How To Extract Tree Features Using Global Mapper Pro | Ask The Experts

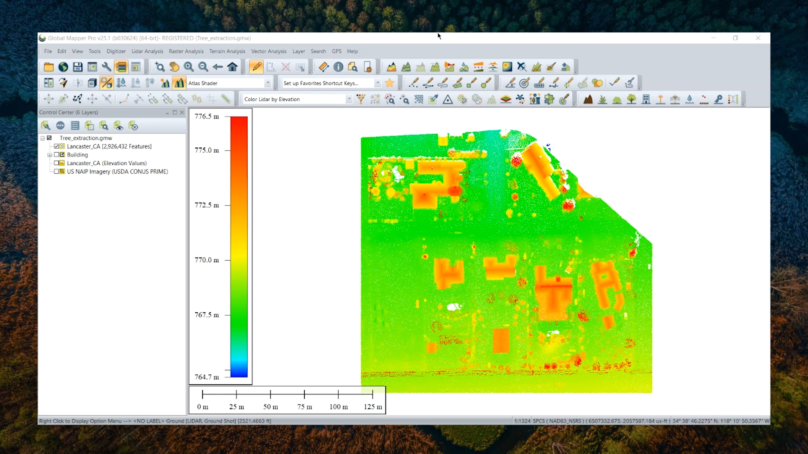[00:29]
there is an updated point cloud automatic analysis tool that has a variety of functionalities to post process your point cloud in an automatic way. You will get meaningful and portable output from those automatic tools, such as the classification tool, segmentation tool, and the extraction tool. It can be seen as a hub for point cloud automatic analysis,
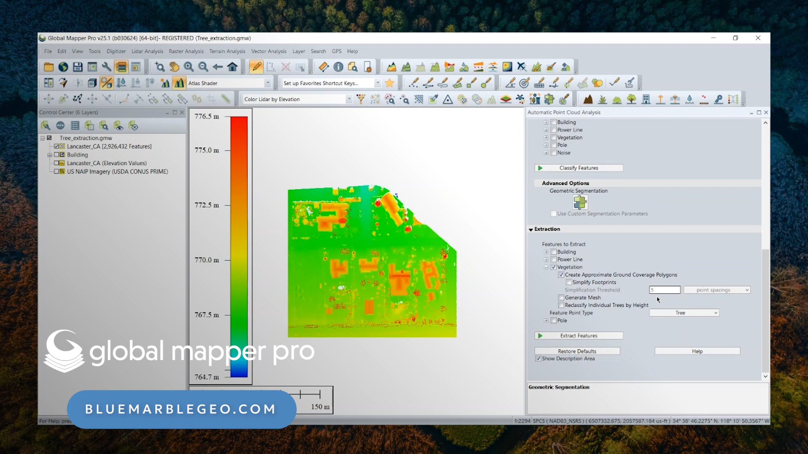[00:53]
so like a factory to derive valuable information from a loaded point cloud data set to generate meaningful output in different data types to represent your GIS data.
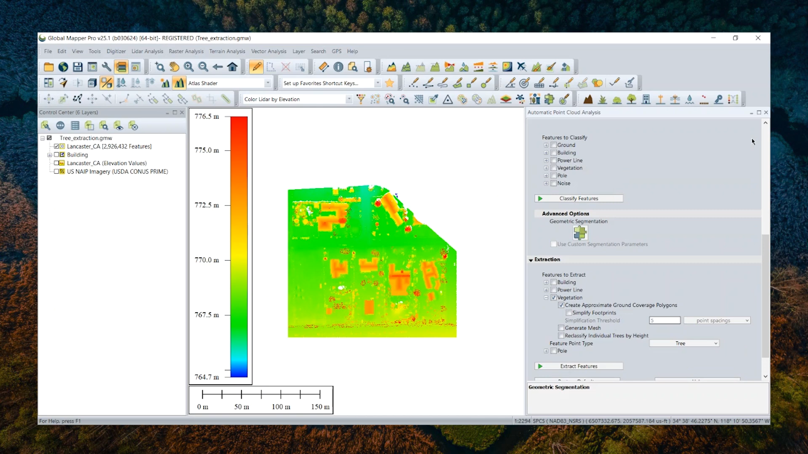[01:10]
To demonstrate this, I have had a sample point cloud collected in a small neighborhood in California, United States, loaded into my workspace.
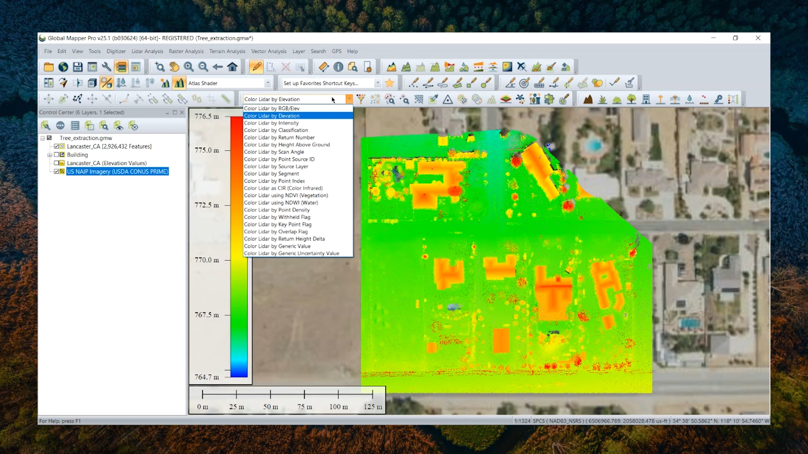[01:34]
I can color LiDAR by RGB color if your original data points are attributed with RGB values.
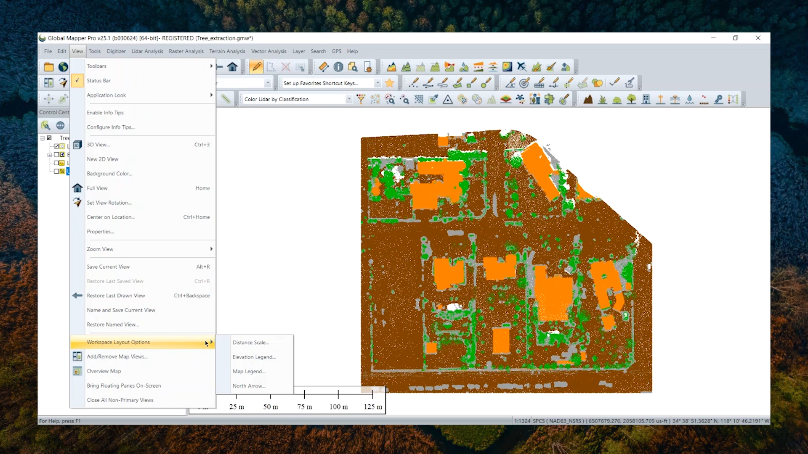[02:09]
And workspace layout options. And click the map legend to turn it on. And I will just select the display legend based on loaded layer types. And then we can see those classification legends are now showing up.
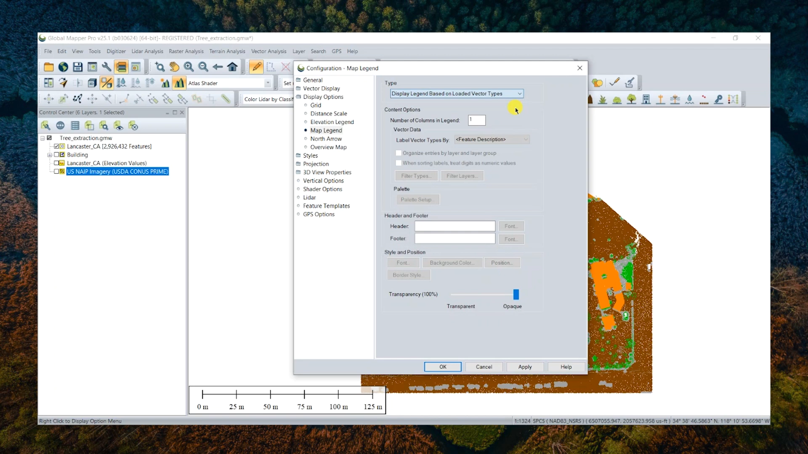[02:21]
We can see also those classified vegetation points,
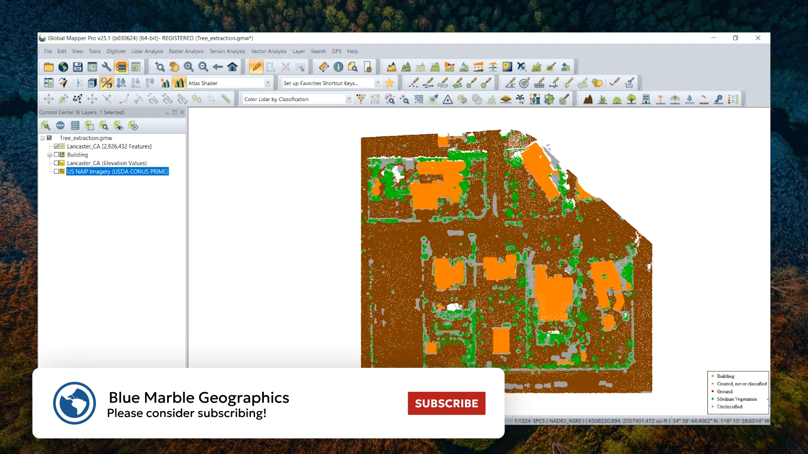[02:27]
which are something we need to use for extraction, extract tree features.
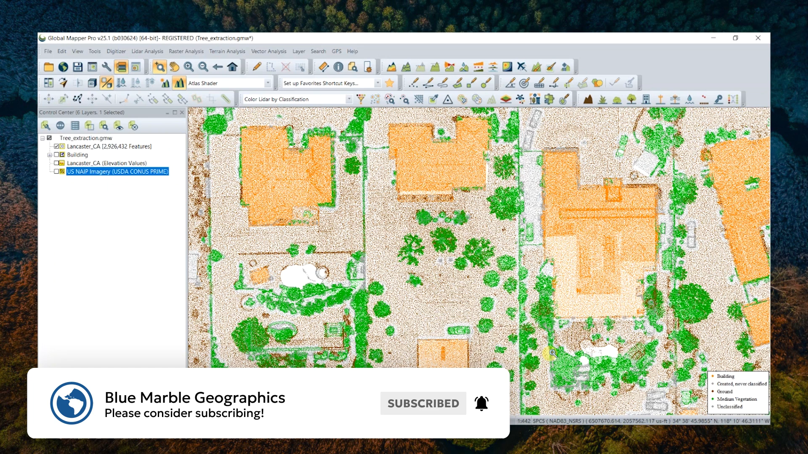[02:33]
So the extraction tool I'm going to show you in this video is in the
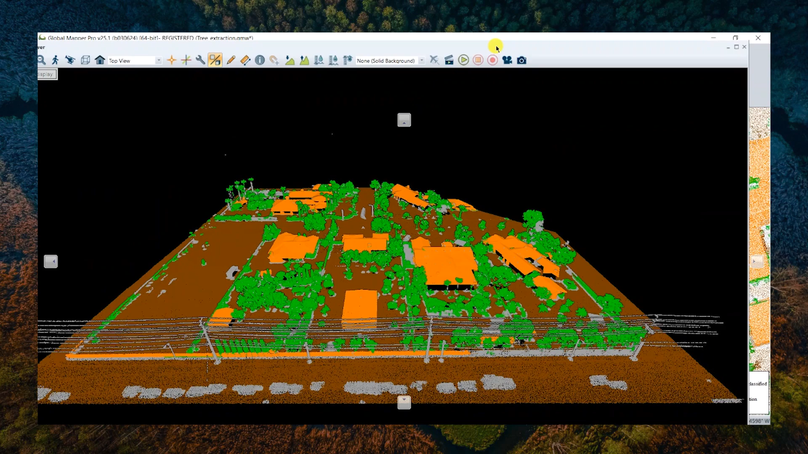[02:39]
automatic point cloud analysis tool as the classification tool.
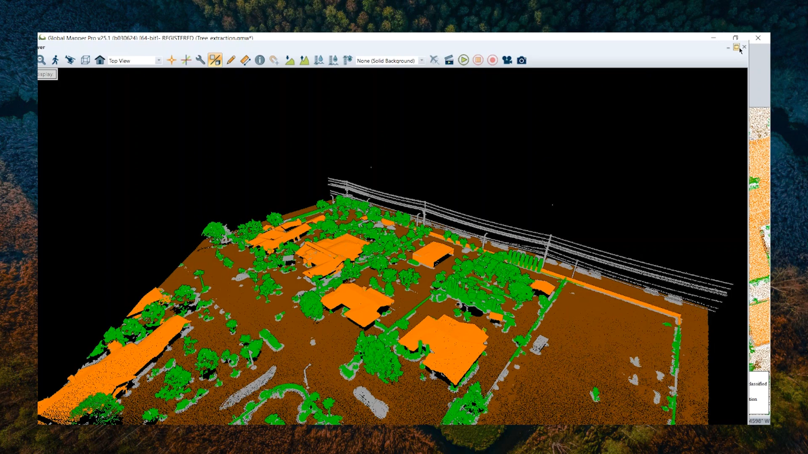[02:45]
So looking at this tool dialog, we can see there are several sections in which some of parameters are used for both processes,
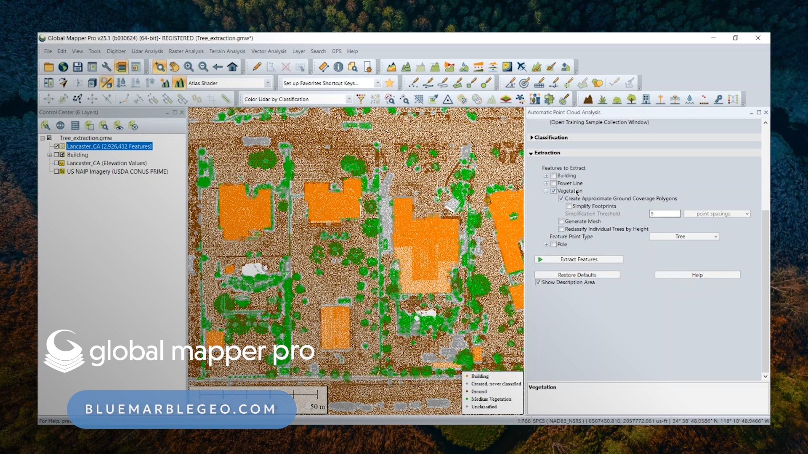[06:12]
Those resulting output will be point features extracting from my point cloud, and those points represent individual trees. We can also check this option to additionally create tree coverage polygons as a separate output layer. So they will be useful if text like vegetation coverage calculation is involved in your project. And the third option, the third output option is mesh. So basically, those vegetation point clouds will be constructed in a 3D mesh surface object format.